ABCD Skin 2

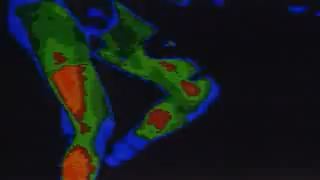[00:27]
Patrick's hard-working muscles are generating heat, which threatens to raise his body temperature.